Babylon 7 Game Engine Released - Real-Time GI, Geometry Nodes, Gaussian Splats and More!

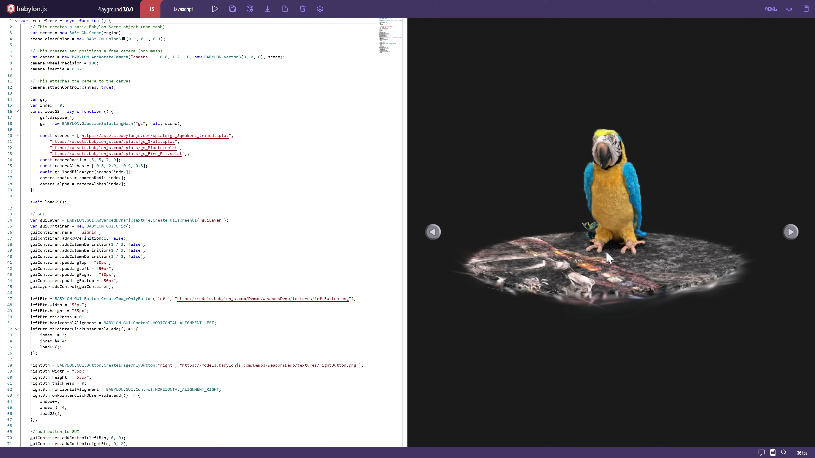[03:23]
But you could use this to acquire like a hyper-realistic detailed scan of the actual world. And now you can render these Gaussian splats directly in Babylon JS7.